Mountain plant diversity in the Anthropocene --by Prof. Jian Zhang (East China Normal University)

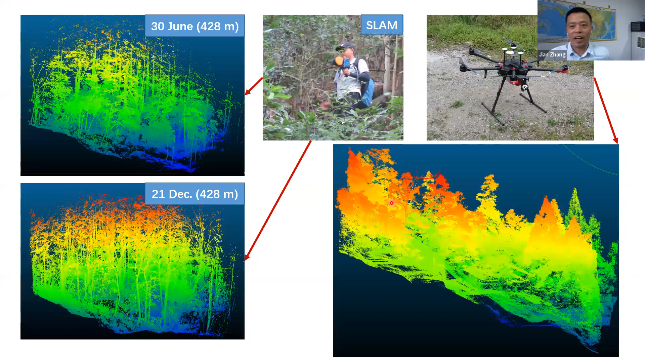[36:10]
We also do the lidar thing to get us a more canopy structure, uh, informations. Also another example is about the leaf have beavers, uh,